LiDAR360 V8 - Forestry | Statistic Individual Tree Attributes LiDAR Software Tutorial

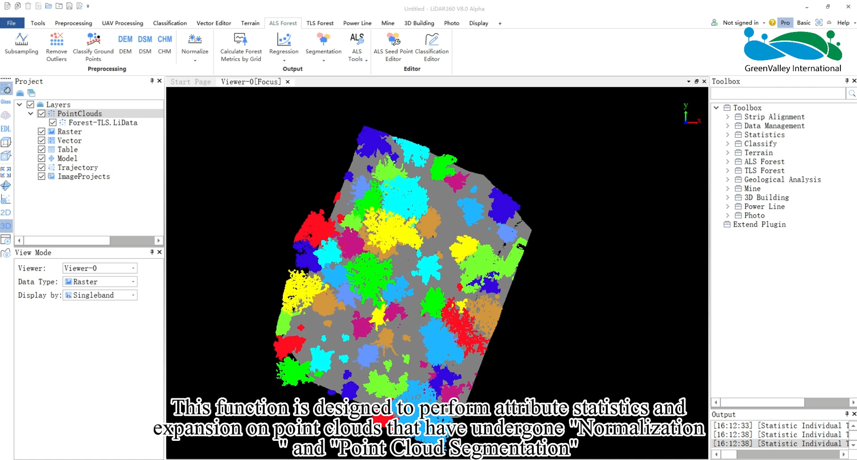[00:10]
Hello everyone, today I will introduce the Statistic Individual Tree Attributes function. This function is designed to perform attribute statistics and expansion on point clouds that have undergone normalization and point cloud segmentation, generating an individual tree attribute file.
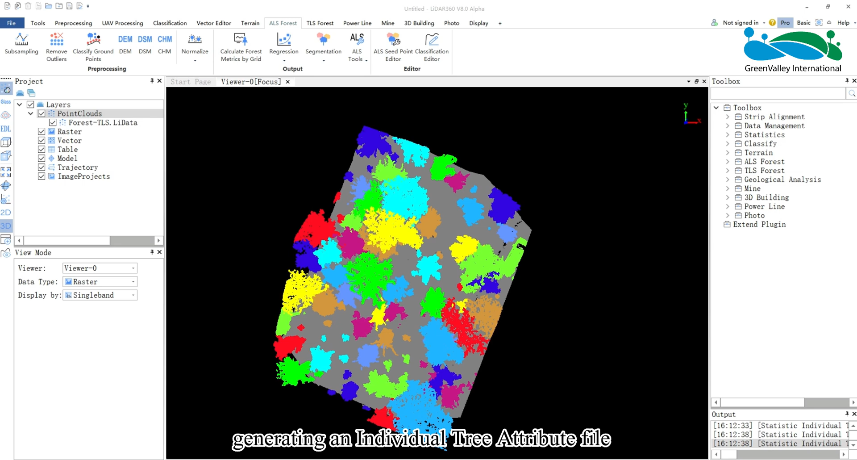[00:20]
It can create new files or update existing ones. This tool is available under both ALS Forest and TLS Forest modules catering to different methods of point cloud data collection. Choose the appropriate module based on your data collection method. For ALS data, activate the Statistic Individual Tree Attributes tool under
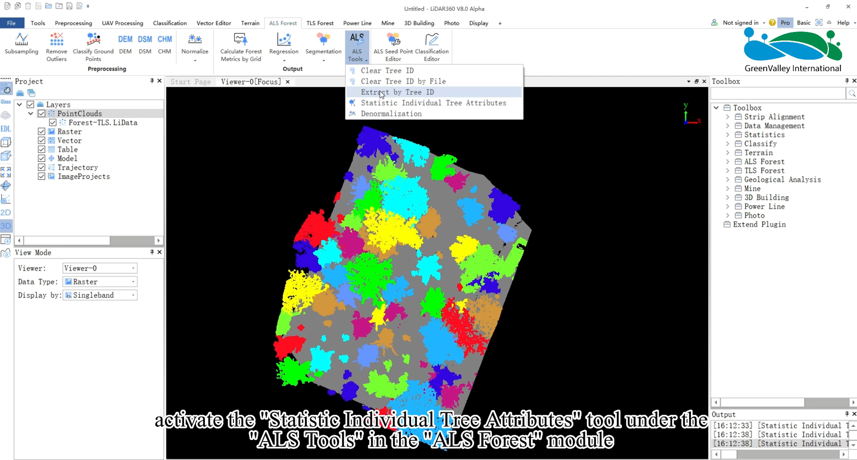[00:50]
the ALS tools in the ALS Forest module. The generated file formats include TreeEDB and CSV.
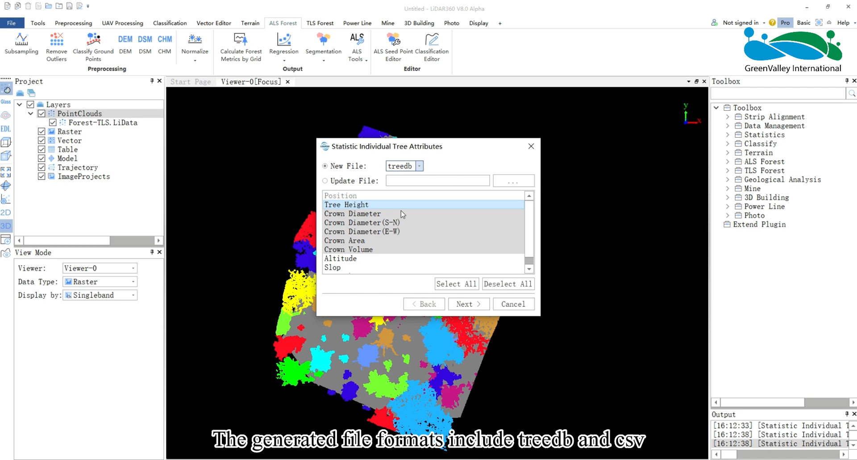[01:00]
Select the attributes you wish to compute,
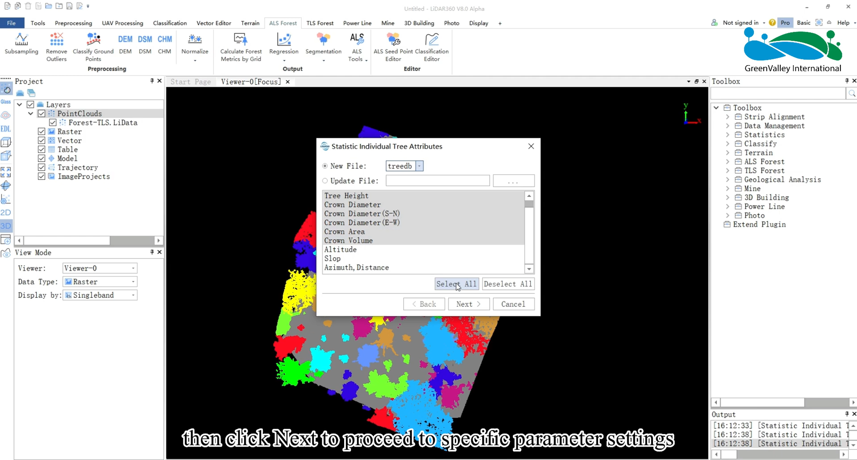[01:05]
then click Next to proceed to specific parameter settings.
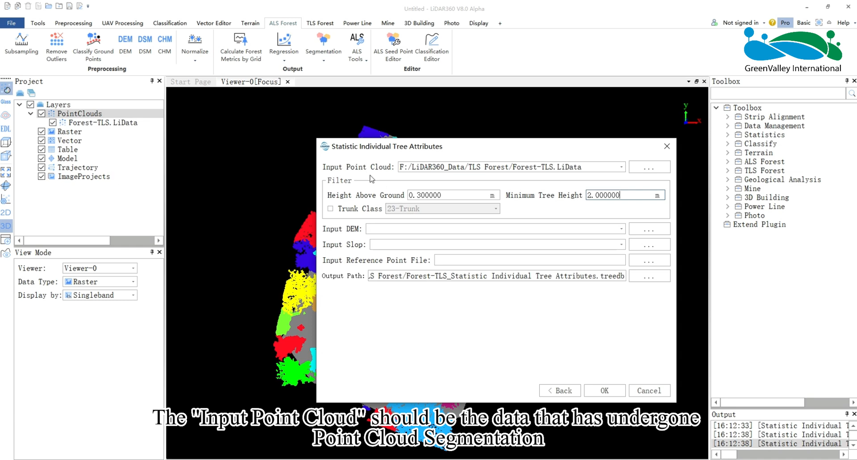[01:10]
The input point cloud should be the data that has undergone point cloud segmentation. Additionally, use filters to include only points above ground by 0.3 meters and trees taller than 2 meters.
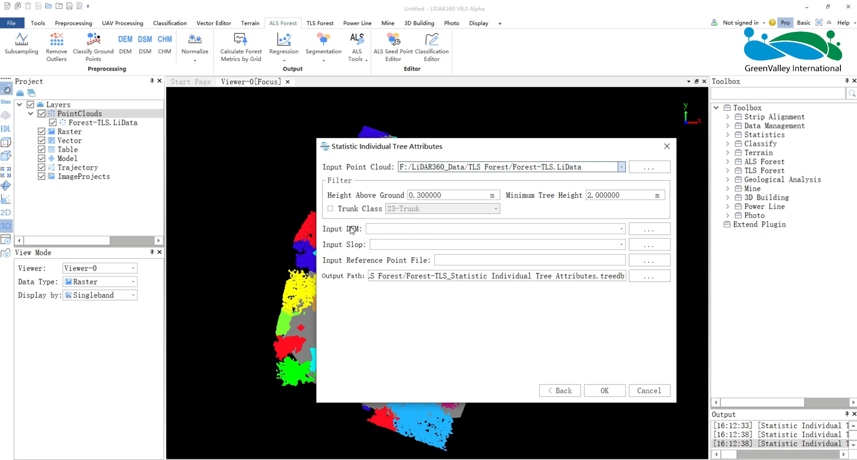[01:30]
To compute attributes like altitude and slope, you'll need to add DIM and slope files.
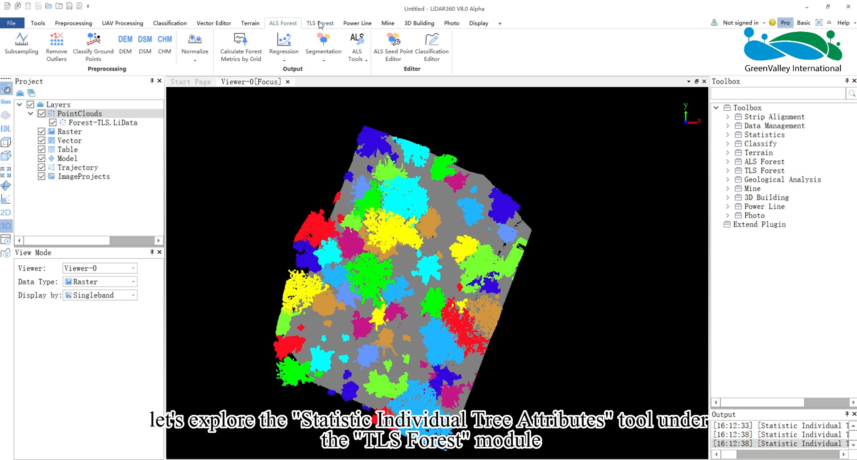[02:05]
Next, let's explore the Statistic Individual Tree Attributes tool under the TLS Forest module.
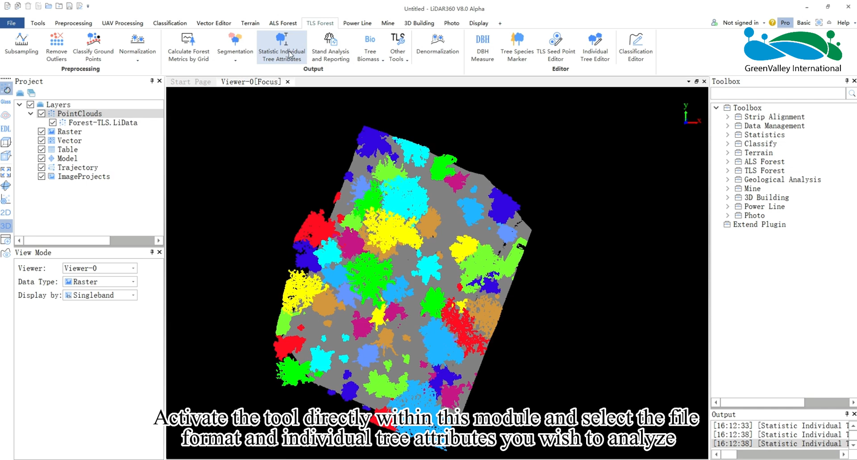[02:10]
Activate the tool directly within this module and select the file format and individual tree attributes you wish to analyze.
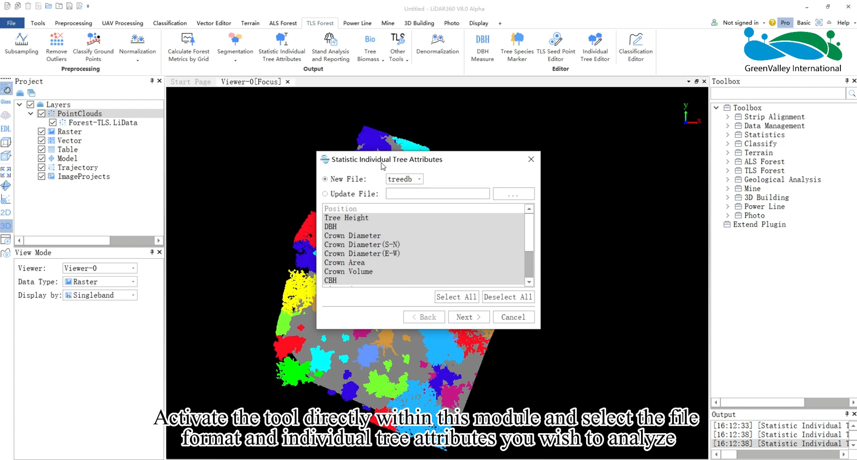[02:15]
Compared to ALS Forest, TLS Forest includes additional attributes such as CBH, trunk curvature, trunk sections, and trunk volume.
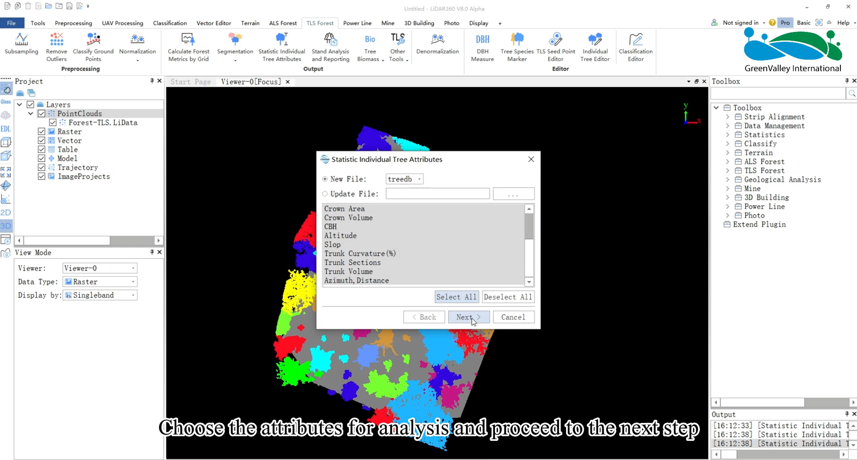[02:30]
Choose the attributes for analysis and proceed to the next step. The input point cloud should be segmented as mentioned before. Filter settings are identical to those described under Airborne Laser Scanning, ALS Forest. Trunk class refers to the class of tree trunks present in the point cloud.
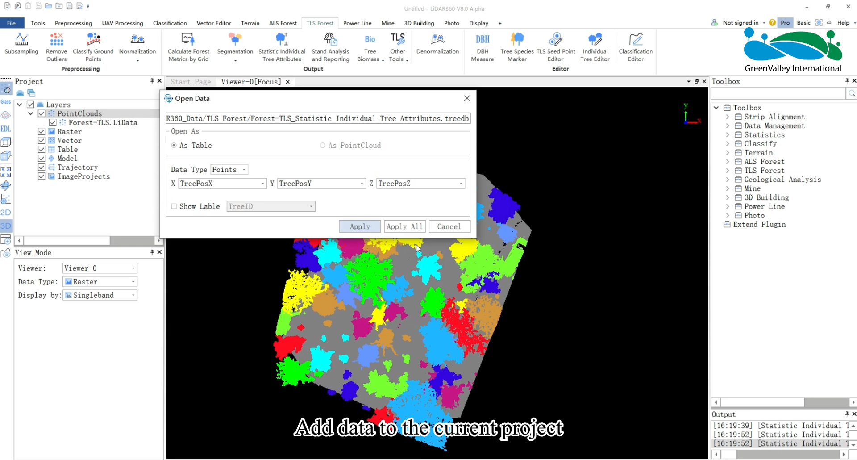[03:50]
Open the individual tree attributes statistics table to view results,
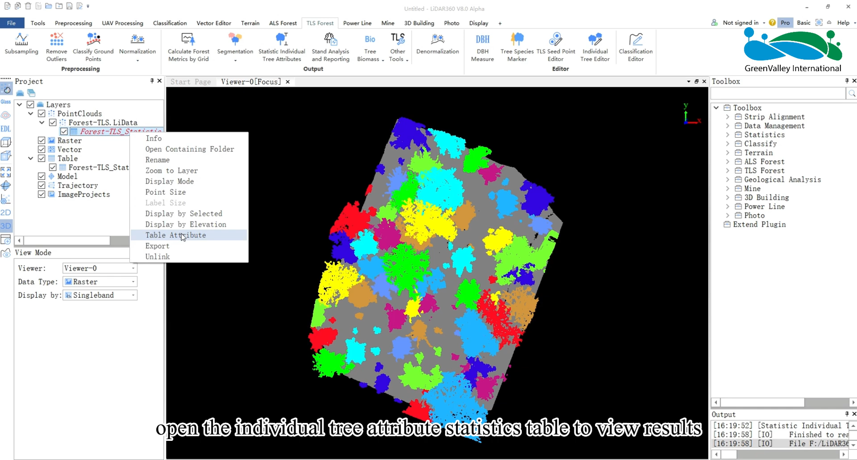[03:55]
and optionally edit or export the table fields.